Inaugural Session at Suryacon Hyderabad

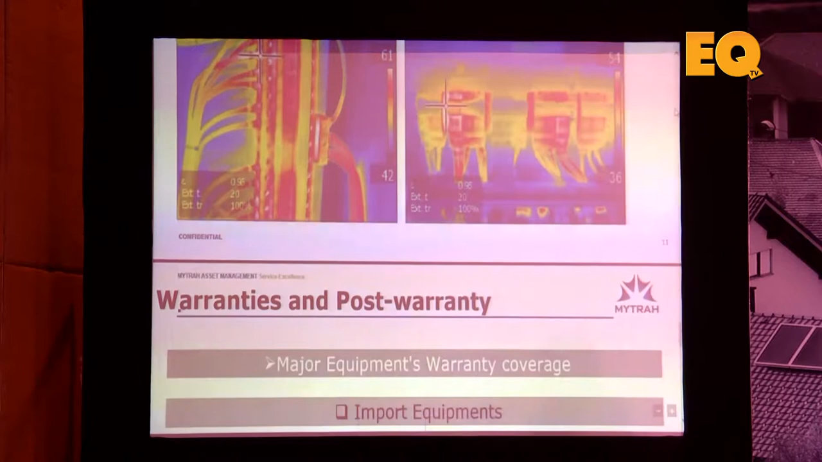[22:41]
So, this we can identify all, any hot spot, any abnormality absorbed, the temperature variation. So, the corrective action can be taken.
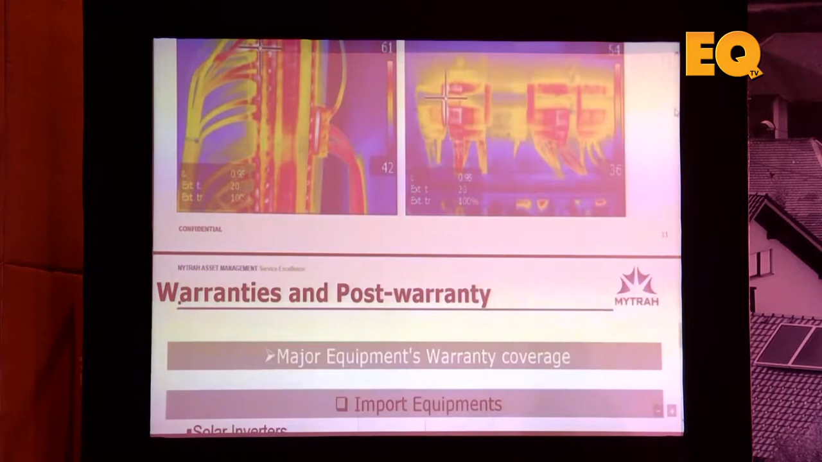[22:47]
See, electrical, they complete electrical systems. The advantage of electrical systems is that identification is difficult. Once you identify, rectification is easy.